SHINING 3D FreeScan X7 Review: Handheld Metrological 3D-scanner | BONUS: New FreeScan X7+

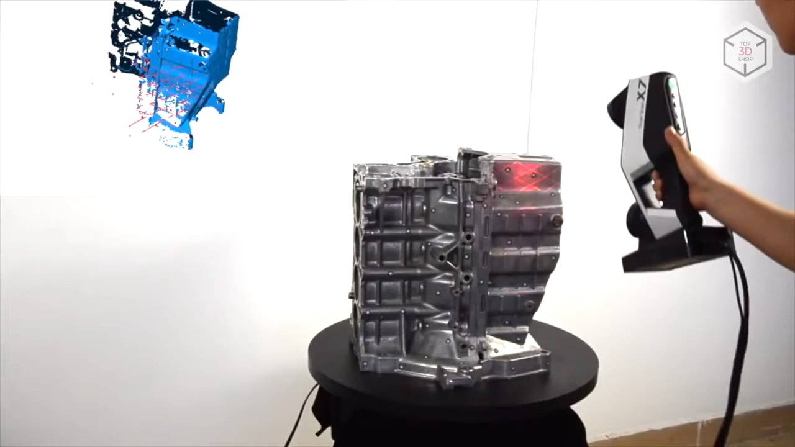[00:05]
Hi everyone, this is Top3DShop and in this video we will tell you about the metrology-grade laser 3D scanner Freescan X7 produced by Shining3D.
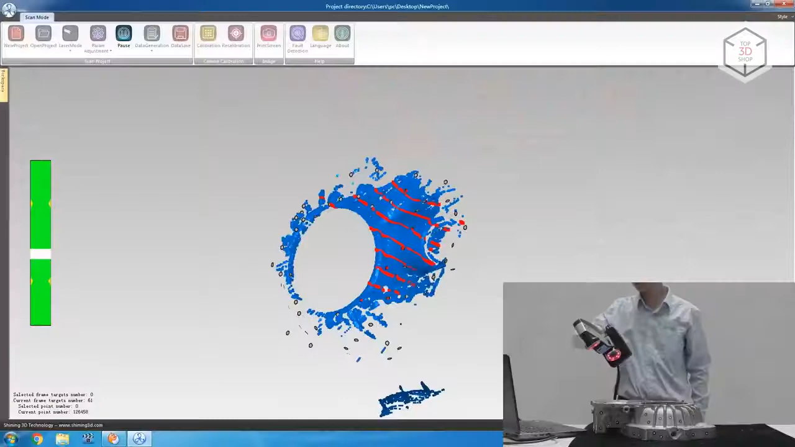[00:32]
The device will allow you to scan objects of almost any size, texture, and color.
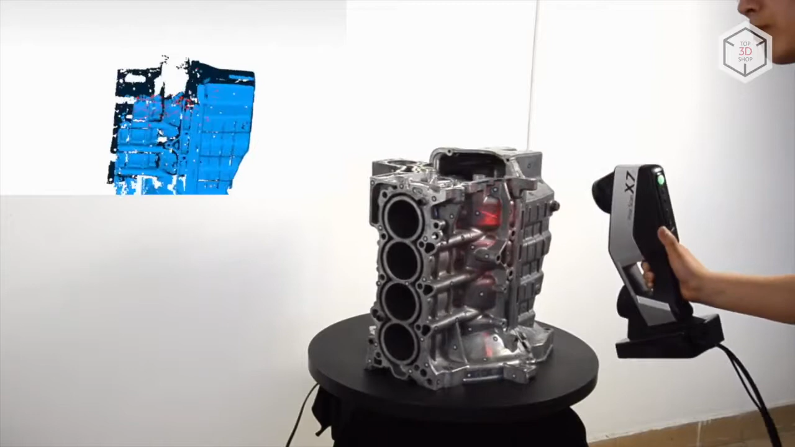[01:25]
The manufacturer claims that this technology substantially increases accuracy and reliability of the point cloud
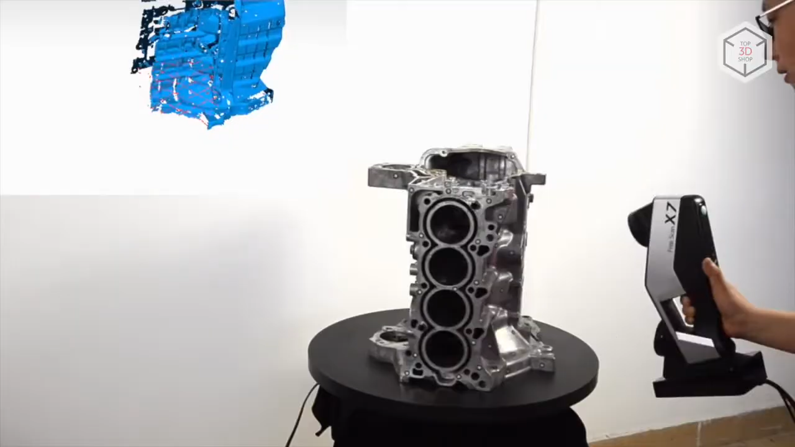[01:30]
registration and improves the performance more than twice compared to the older models.